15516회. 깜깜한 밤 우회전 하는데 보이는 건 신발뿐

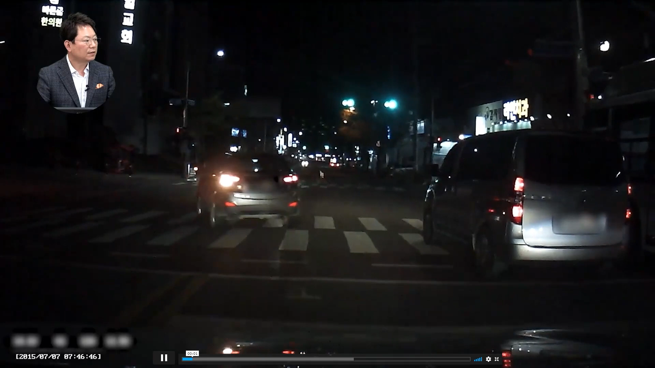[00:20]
너무 어두워요. 잠시 후에 우회전하셔야 돼요. 잠시 후에 우회전 들어가는데 여기서요. 천천히.